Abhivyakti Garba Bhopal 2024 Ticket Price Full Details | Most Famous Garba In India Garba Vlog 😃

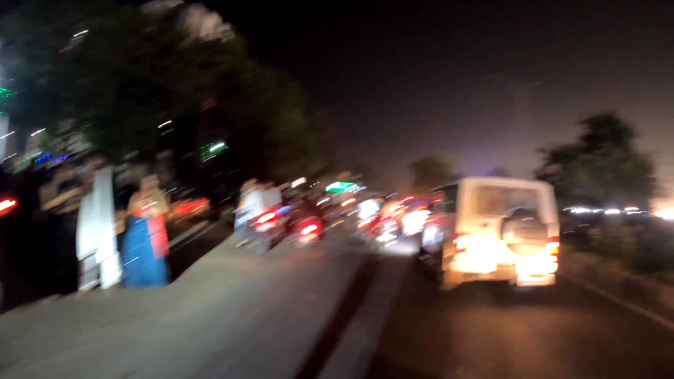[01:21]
तो अभी आगे आगे बढ़ते हुए जा रहे हैं हम, और भीड़ देखो कितनी तेजी में है भाई। इसमें कैमरे में छोटा छोटा दिख रहा होगा पर पता नहीं, बहुत ज्यादा भीड़ है भाई।